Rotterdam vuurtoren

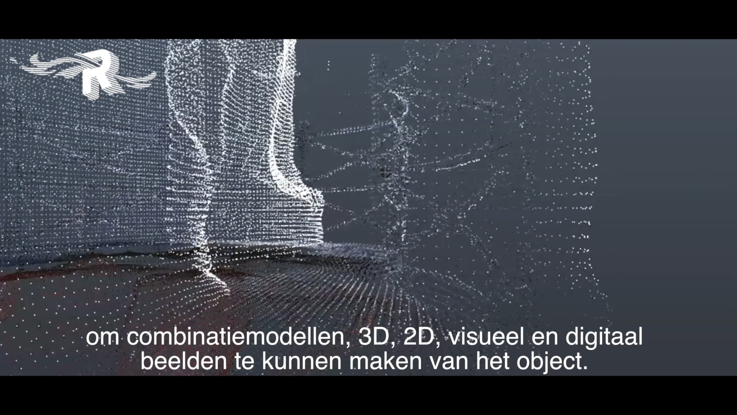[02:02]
Om combinatie modellen, 3D, 3D, visueel en digitale beelden te kunnen maken van het object.